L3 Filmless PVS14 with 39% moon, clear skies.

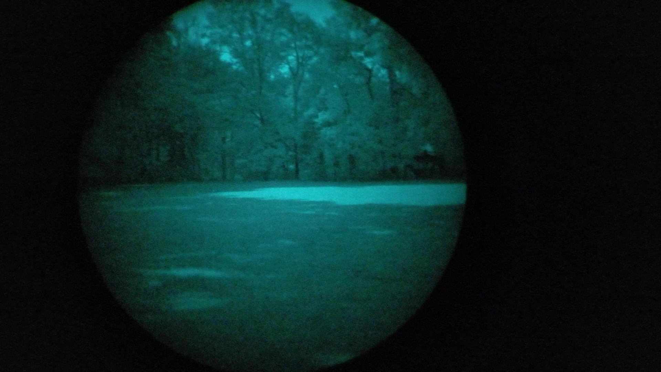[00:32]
and you can see it's a completely different experience tonight um than when there was no moon or a new moon if you will did replace my doorbell there that's
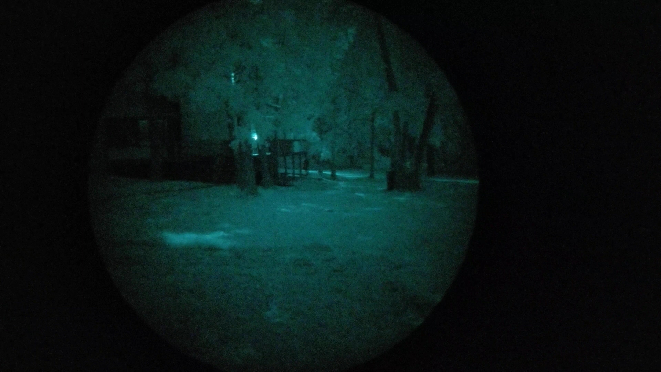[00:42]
what's lit up so violently there on the porch and got rid of the solar light in the garage you can see under
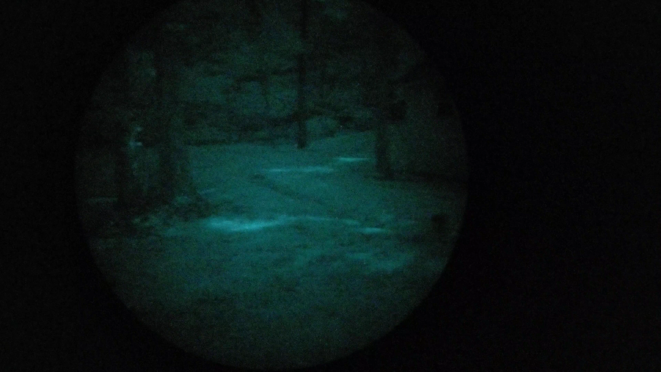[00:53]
the trees under that canopy very well and like i say this is the same pvs14 it is a l3 filmless tube
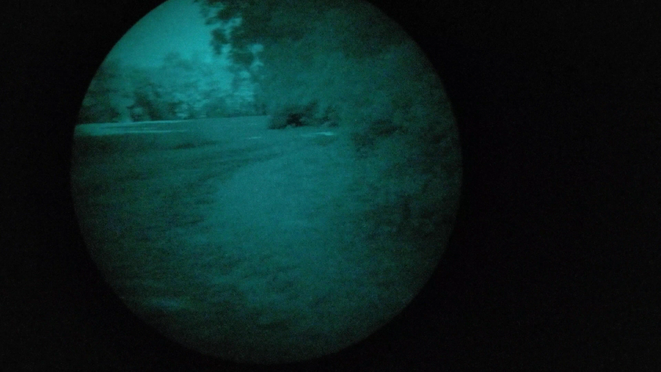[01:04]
35.7 snr we're looking through a lift filter and a demist shield it's a 0.5 ebi and it's hot it's humid tonight it's a good night for a low ebi 0.7 halo photocathode response a little over 2,572 line pair
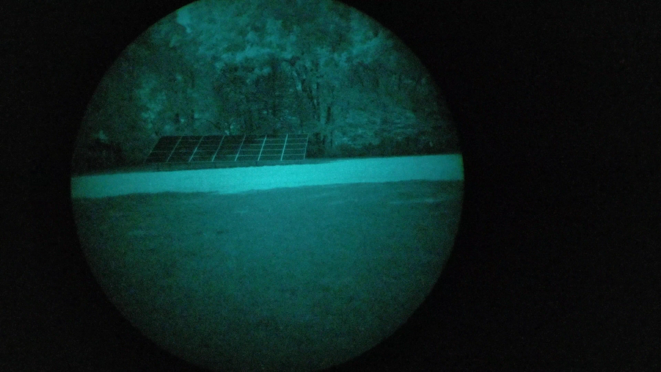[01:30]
the gain on it is i'd have to look it up but i want to say it's around 64 000 and they're the stars this
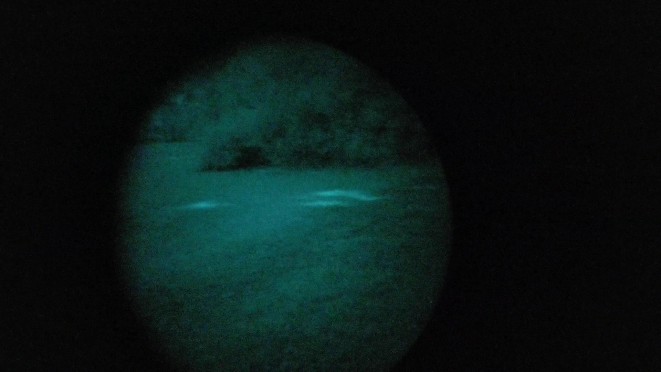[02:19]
looking through the camera or cell phone if you will it's a samsung s8 and i've left it um to auto balance it's showing you about what i'm seeing through my naked eye there looking through the 14
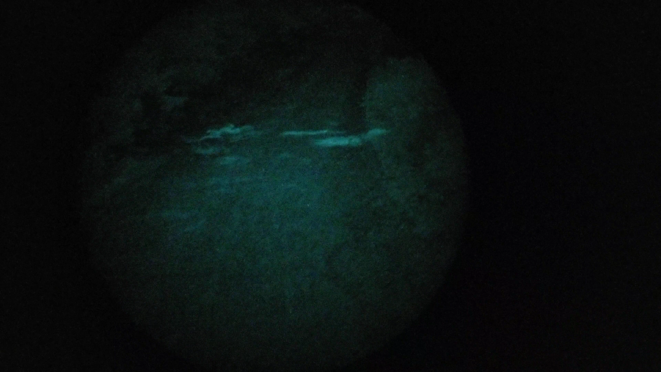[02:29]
driveways still obviously under heavy canopy you
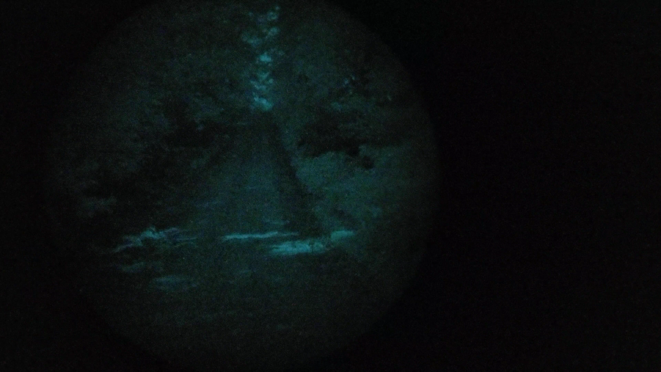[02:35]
can see a lot better through it i'm going to make sure the gain on this 14 is turned up all the way um give me just a second
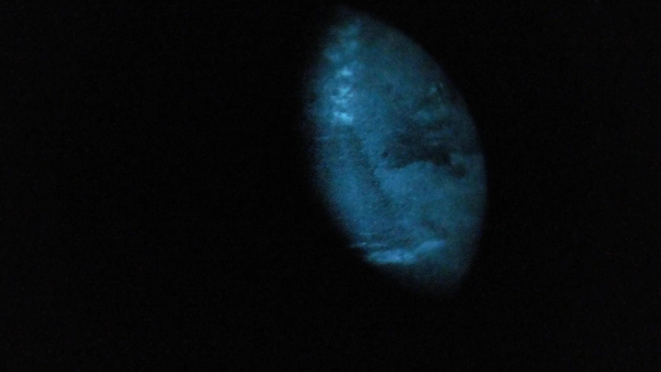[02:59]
the way seems to really help uh with image quality there i normally don't run it up all the way when i'm actually using it
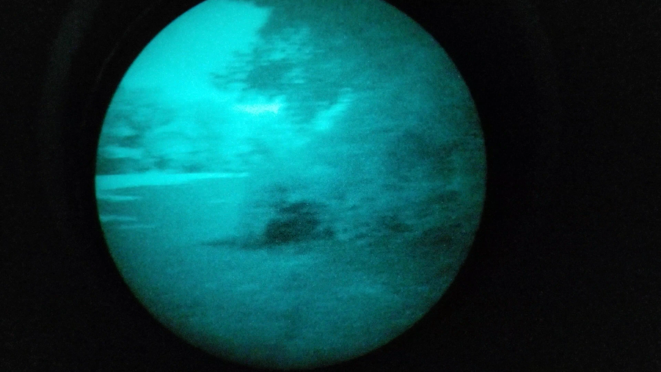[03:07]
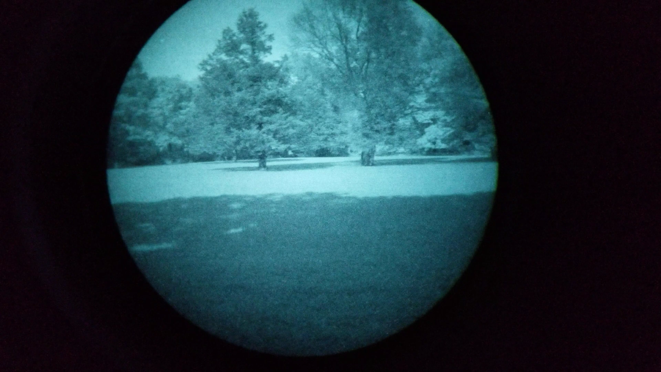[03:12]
like i say this is a 39 moon and clear skies
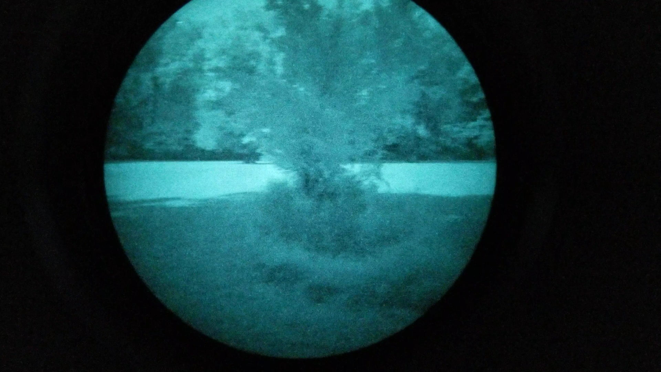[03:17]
completely different animal from when
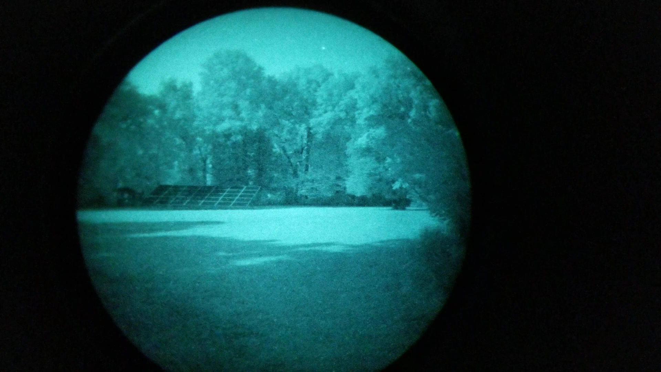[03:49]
but this is where your lbit uh thin film is going to be just fine your photonis will probably be just fine stuff
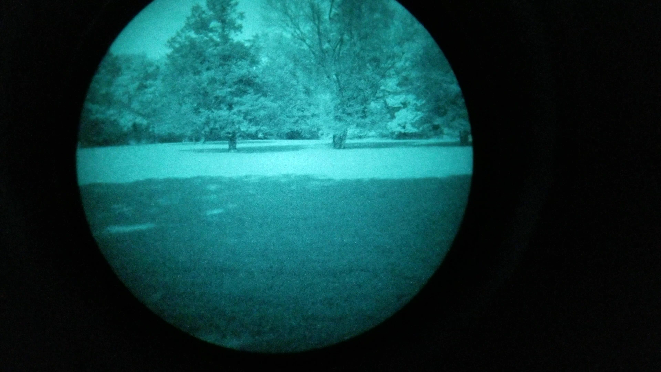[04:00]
like a psionics is still going to struggle um but the l3
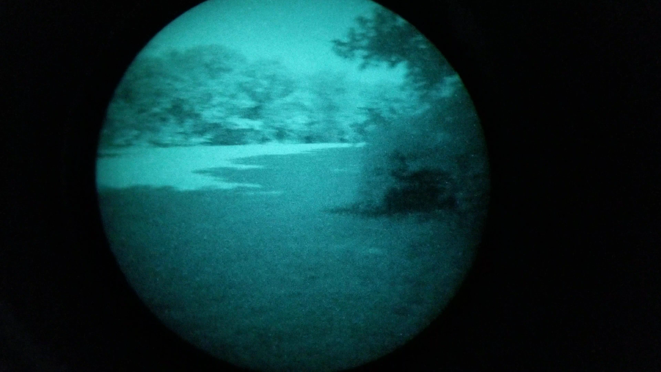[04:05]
will definitely get you into the shadows up that driveway it
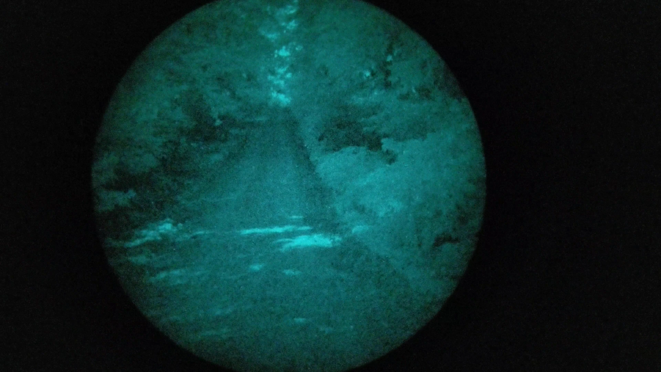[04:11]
may not look so good under a um um thin film tube and it definitely wouldn't look good under the psionics
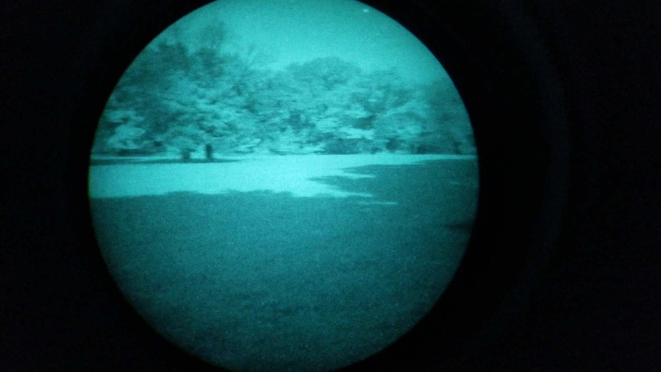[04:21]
anyway um this is a pretty good night it's still very dark to my eyes unaided but it's a pretty good night to
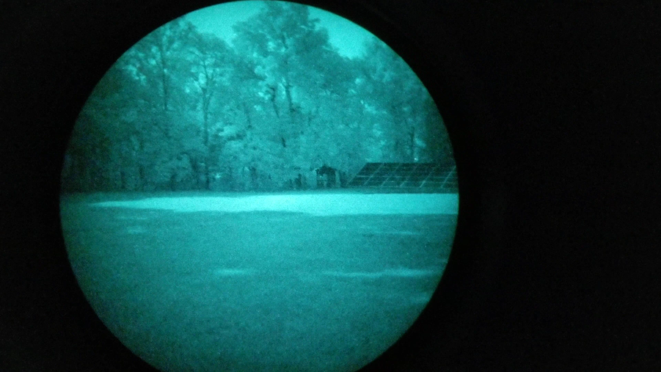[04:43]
no moon situation but you can really start to see um what
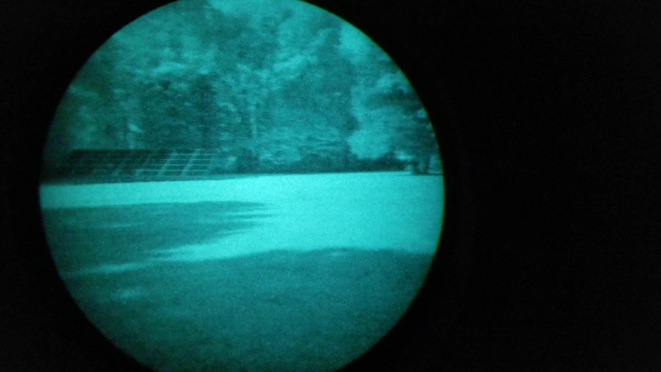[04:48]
night vision can actually do like i say this is 72 line
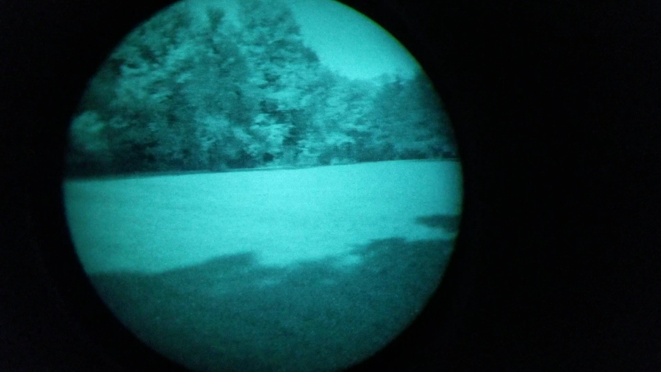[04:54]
pair and i've got the gang cranked all the way up for filming
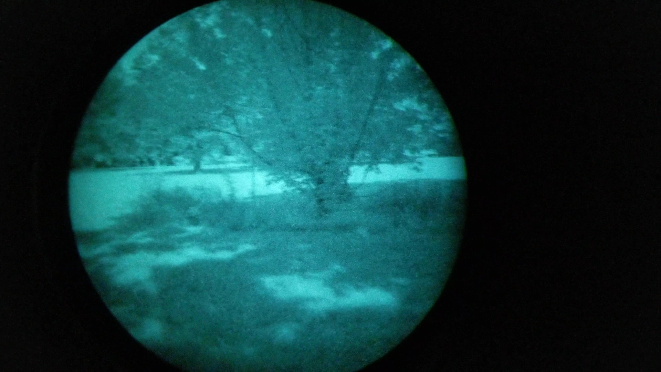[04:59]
purposes the uh camera you can see there's kind of modulating the brightness a little and
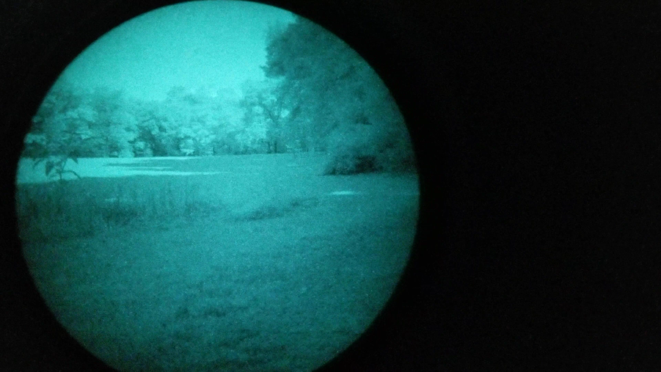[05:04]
that might be some of the automatic brightness control uh in the tube itself anyway